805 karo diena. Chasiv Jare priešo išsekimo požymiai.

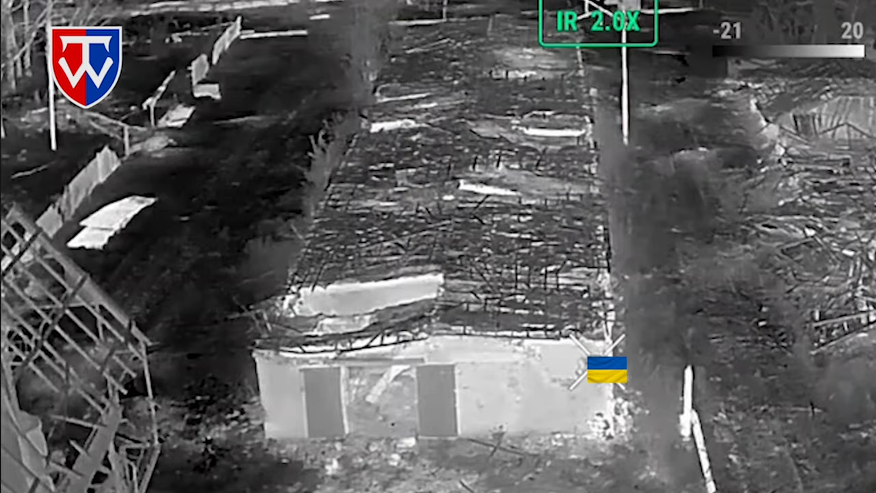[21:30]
tai yra, va dabar bando įeiti į pačią fermą, kai aš suprantu, kad ten prasmės eiti nebuvo, reikėjo atidaryti duris, pasatyti kulkosvadį, kas būtų, ugnies gale, panaudoti artileriją,
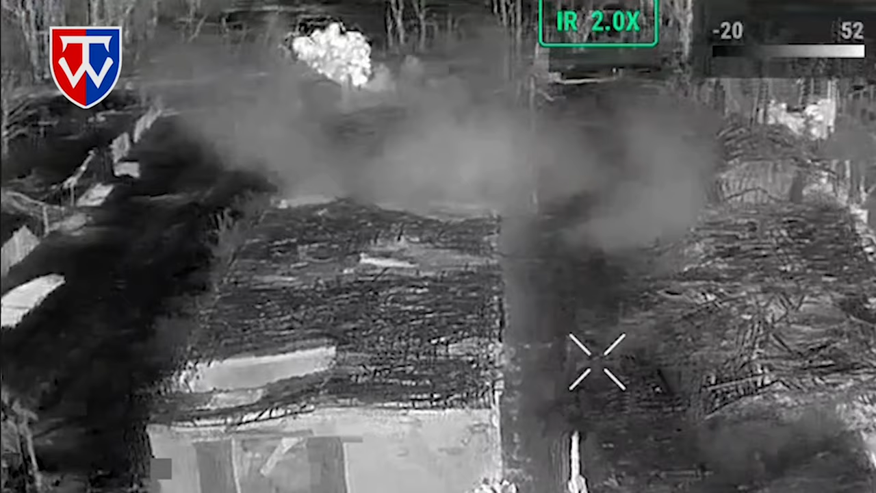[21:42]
ką jie paskui panaudos šiandai gale, kai matome, iš galo fermos artilerija atidirbs, bet iš priekio reikėjo atidaryti kulkosvadį, ir priešas būtų greitai iššūkytas, kam rizikuot įtį vidų, jeigu ten priešas žinai, kad yra.
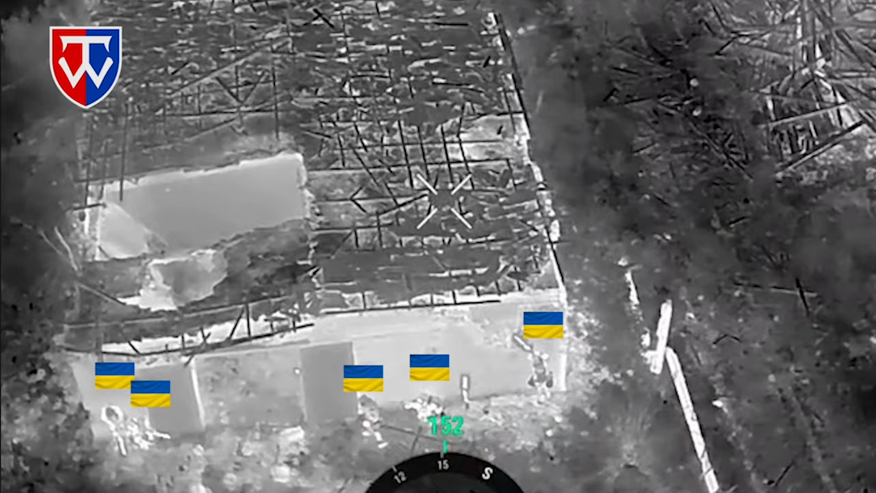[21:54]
Tai šitoje vietoje man trūksta tokio taktinio suderinimo elemento,
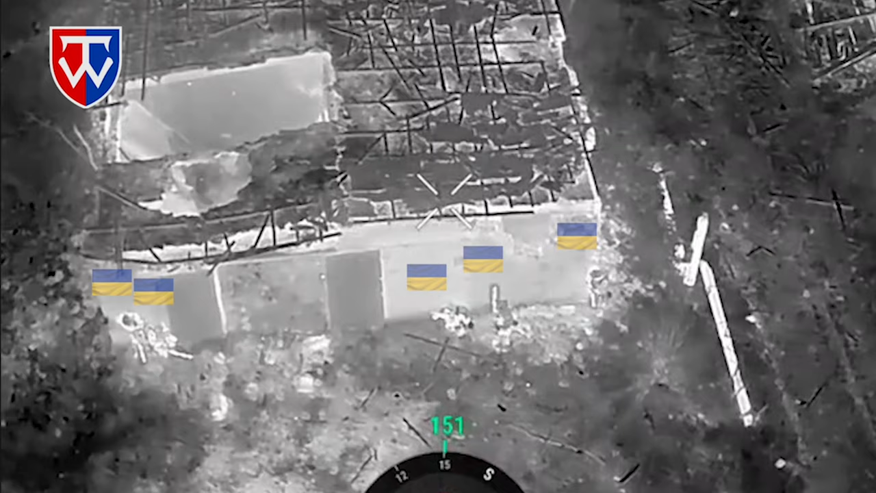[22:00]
sakyčiau labiau toks chaosiškas atvariam, greitai užšokom, rangeriai prasisukom ir išėjom. Aišku, viskas gerai baigėsi dabar granatą metą, kai matom, bet situacija tai nieko nekačiai.
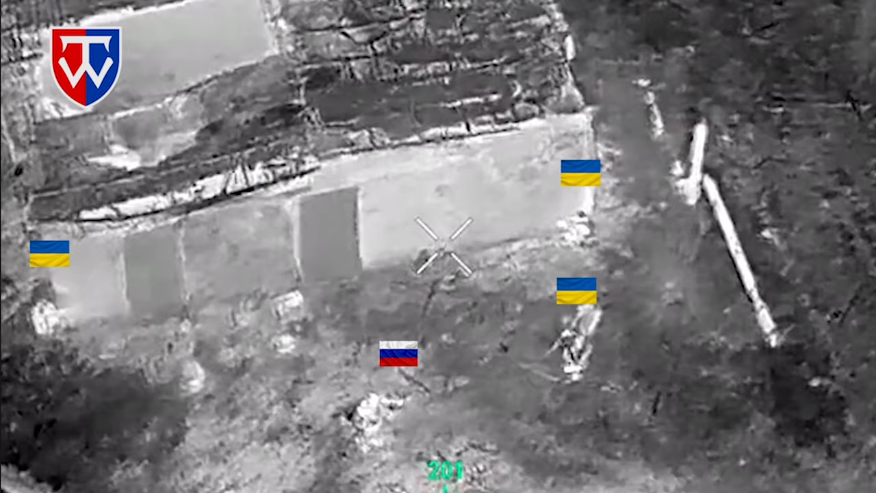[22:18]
Čia, jeigu būtų kulkosvadis, manau, būtų po taisys 50 kulkosvadis būtų atidaręs ugnį ir būtų greitai išprašę visus šitos išėjti.
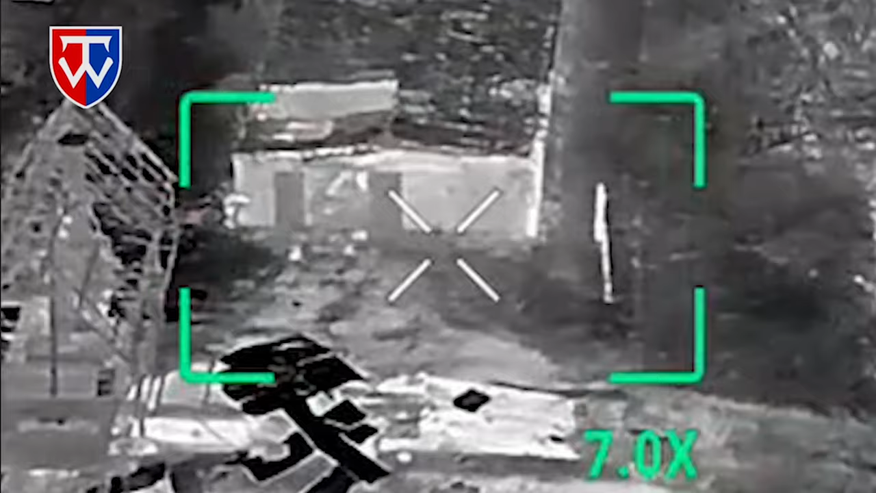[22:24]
Vat kai matom, pirmieji pasiduoda rašystiniai žmogeliukai į nelaisvę,
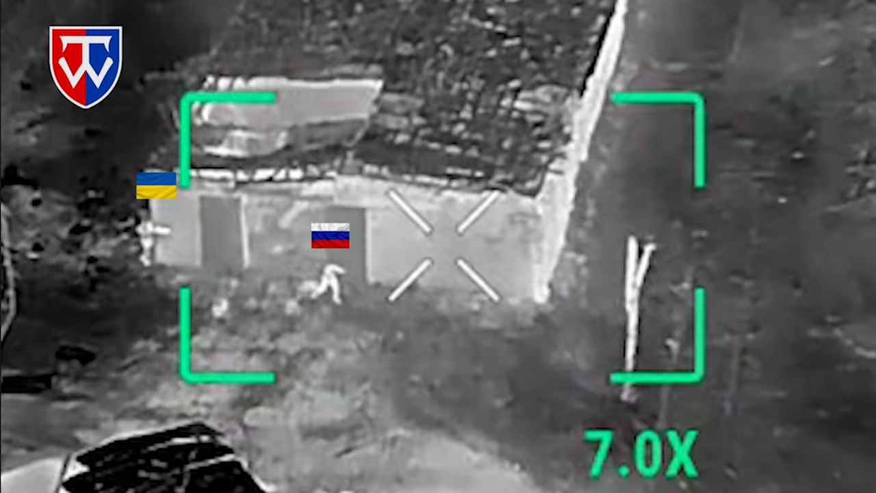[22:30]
jų niekas nesušaudo, kaip jie mėgsta šaudyti ukrainiečius, priėma juos gražiai ir viskas pristato į mainų fondą.